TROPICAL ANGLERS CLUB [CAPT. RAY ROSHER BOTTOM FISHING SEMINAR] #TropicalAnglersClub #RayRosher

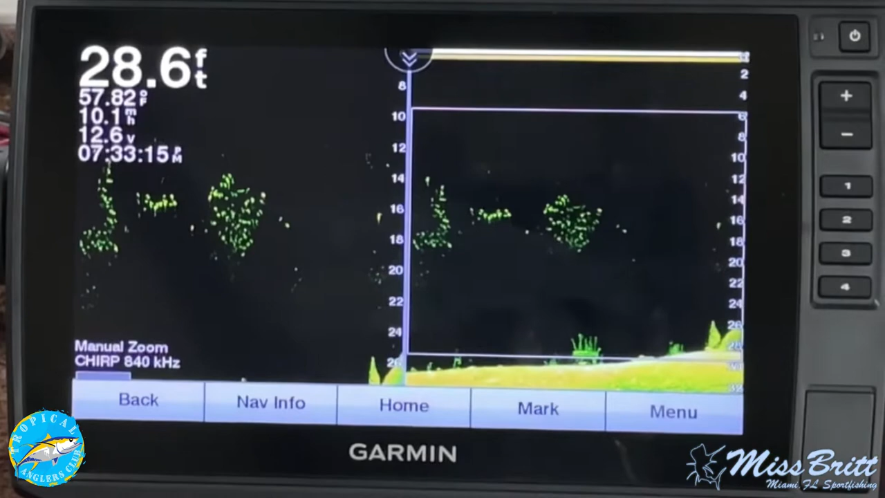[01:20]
On screen: depth 28.6 ft, water 57.82°F
if you have it learn how to use it so that maybe you split screen you've got your bottom full screen and a small zoom and I'm telling you a bump that's two or three four feet tall can
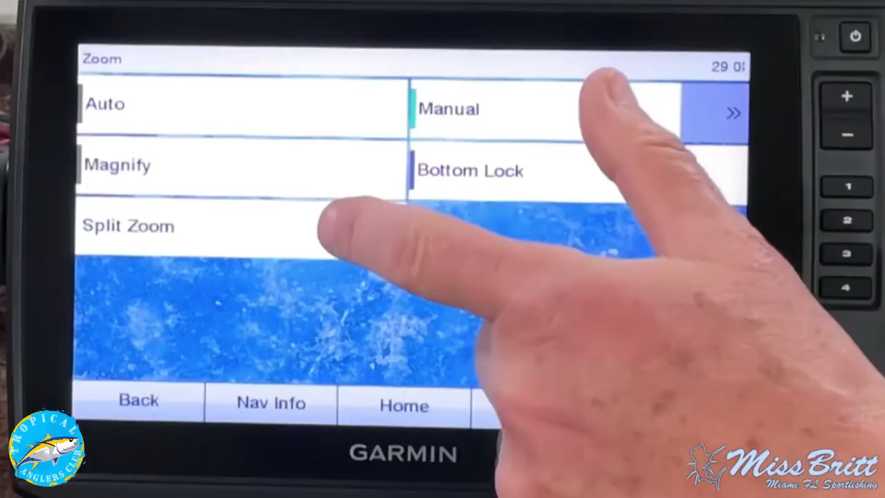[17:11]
to zoom your screen you'll really be prepared to do this because I'm telling you that zoom really learn how to tune your machine a little bit where
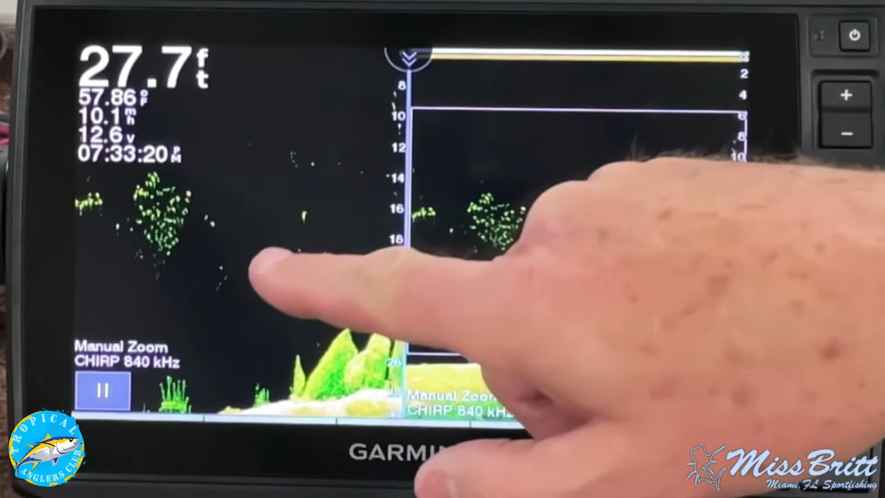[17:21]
On screen: depth 27.7 ft, water 57.86°F
you can pick the right transducer setting like I have a couple transducers in my boat so you bounce back and forth you know you got to make sure you're not using the bait fishing shallow water transducer out in three or four hundred feet of water but if you got the right transducer and you've got a
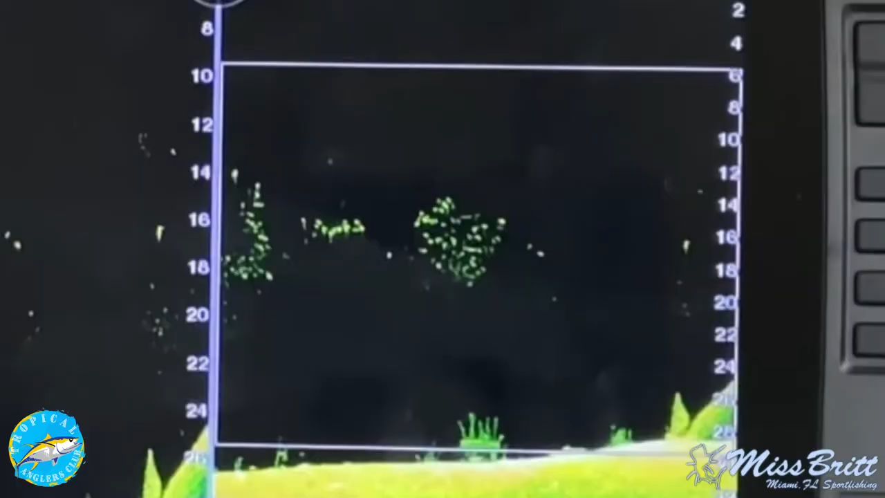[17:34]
zoom feature any little bump
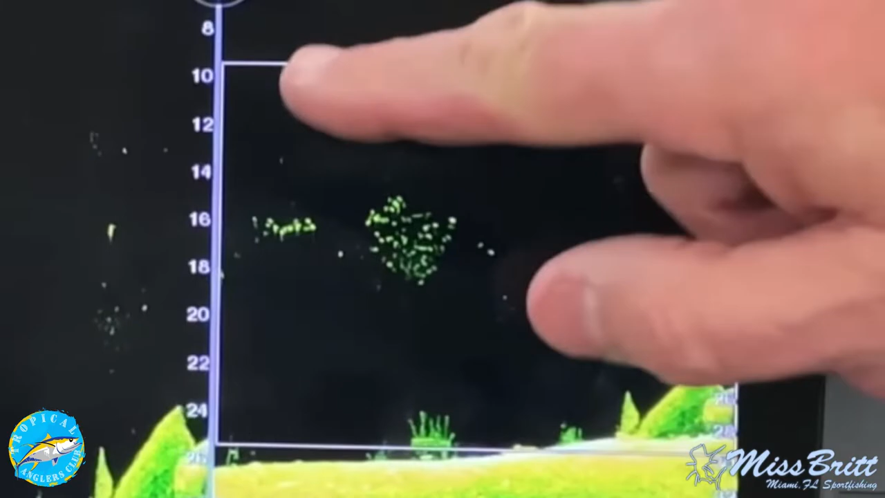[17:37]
becomes it's just a cool surprise when you drop down you really don't know what's next like I said last week I found two new spots they were tiny but